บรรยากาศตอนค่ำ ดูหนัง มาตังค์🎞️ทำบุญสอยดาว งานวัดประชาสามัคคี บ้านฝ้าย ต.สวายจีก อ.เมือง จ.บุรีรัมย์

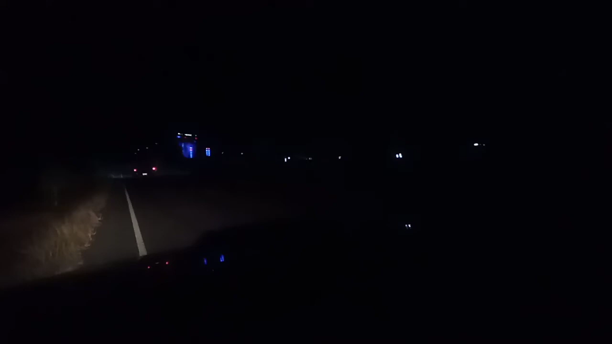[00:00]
โห ไม่เพิ่งมาจากวัดสนวนไหนนะคะ แล้วก็จะมาที่วัดบ้านฝ้าย วัดประชาสามาคีนะคะเป็นที่เพื่อๆเห็นก็คือว่าเป็นนั้งหน่วยมาตั้งนะคะ ที่เห็นไฟเนอะแวบๆนะคะ
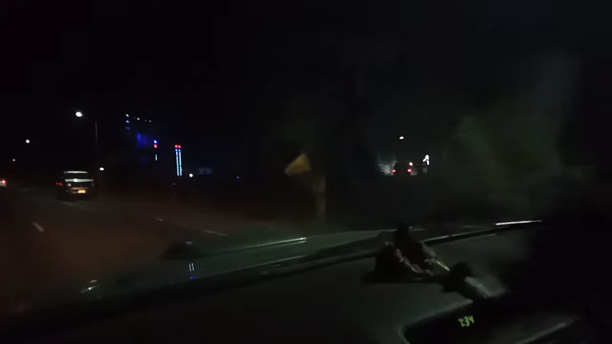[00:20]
เดี๋ยวเราจะเข้าไปชมข้างในกันเนอะ งานวัดนะคะ